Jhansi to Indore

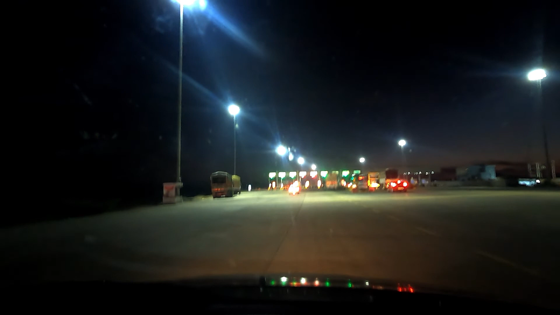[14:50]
तोल आगे आगे कितने टोल पढ़ना हैं
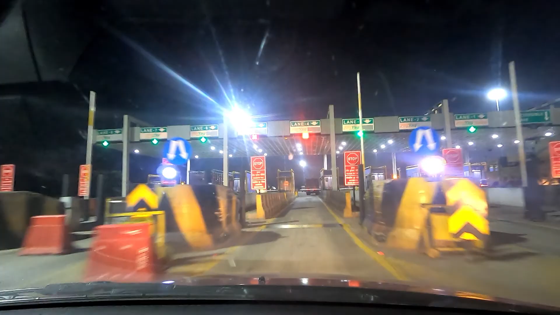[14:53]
इतने सारे टोल तो पढ़ना है अभी